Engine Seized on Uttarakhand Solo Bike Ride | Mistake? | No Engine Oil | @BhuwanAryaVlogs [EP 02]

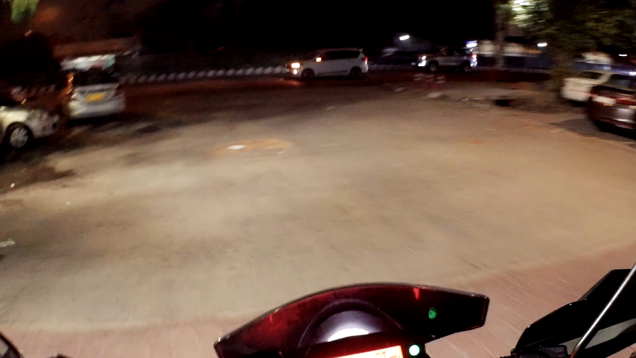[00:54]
तो फ्रेंड्स, फ्यूल अप हो गया है अपना, हम निकलते हैं उसके बाद आगे।
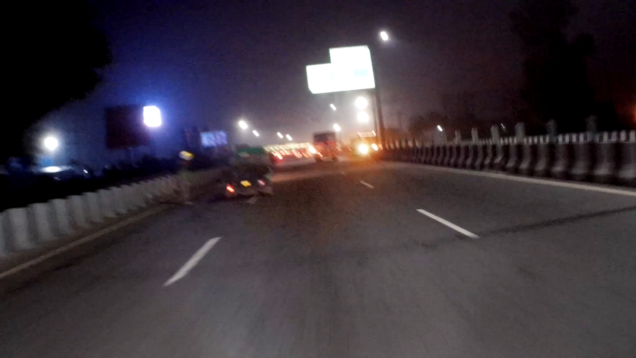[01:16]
तो हम सबसे पहले करते हैं टोल को क्रॉस।
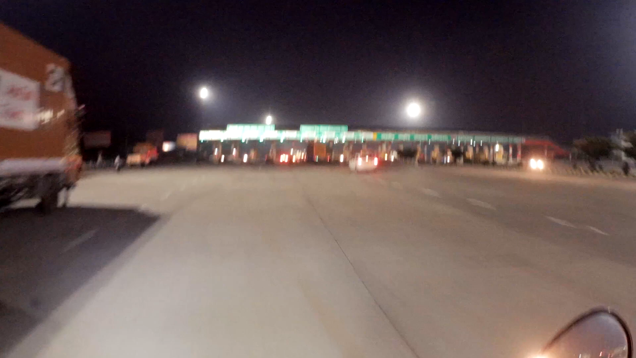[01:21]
जैसा कि बाइक के लिए तो वीआईपी लाइन होती है, उसमें फास्ट टैग या टोल टैक्स की ज़रूरत होती नहीं है,
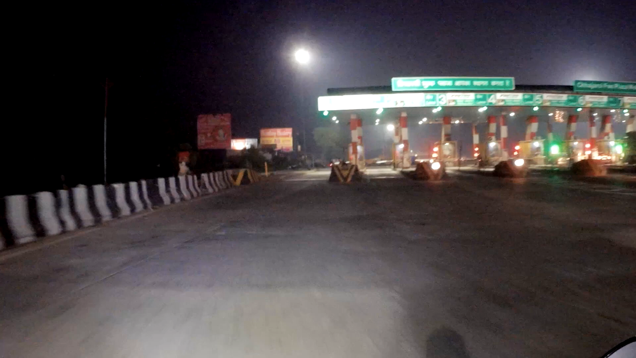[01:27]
तो हम अपना साइड वाली लाइन से निकल जाते हैं सीधे आगे की तरफ।